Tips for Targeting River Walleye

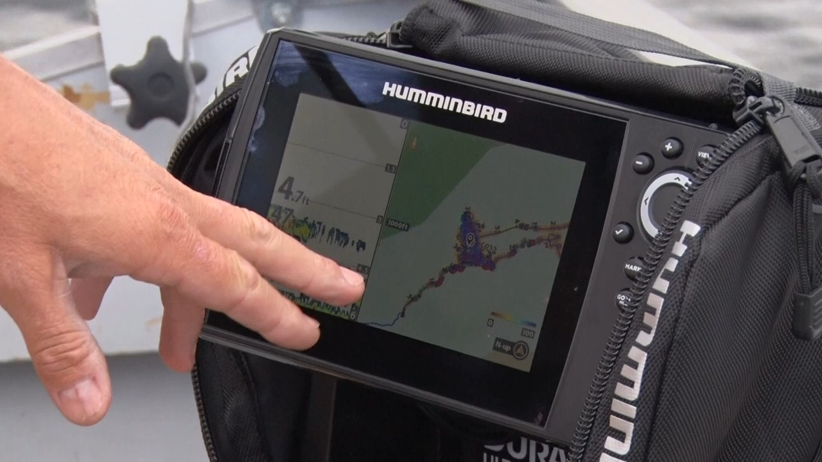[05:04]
It's a blank SD card with just an outline of all of the terrain around the lakes.
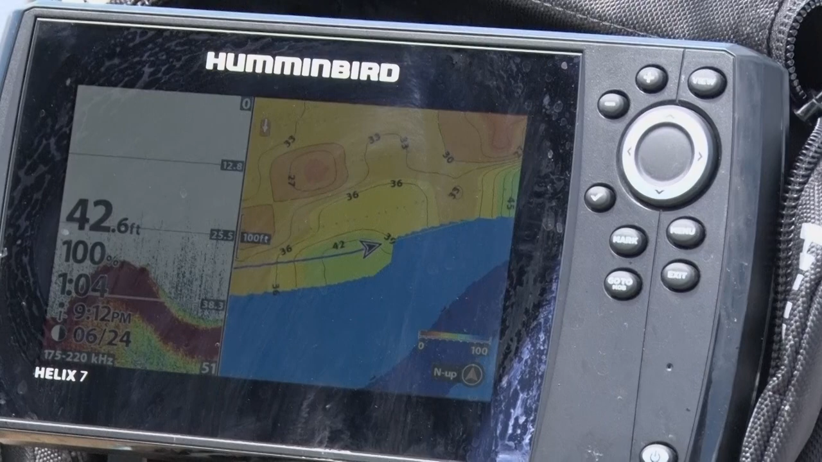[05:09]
On screen: depth 42.6 ft
And as you drive around, your sonar will mark the depth and translate that onto that Zero Lines SD card, and you create your own maps as you go. If you go to a lake for the first time, it's an indispensable tool to help you see the water, learn the water,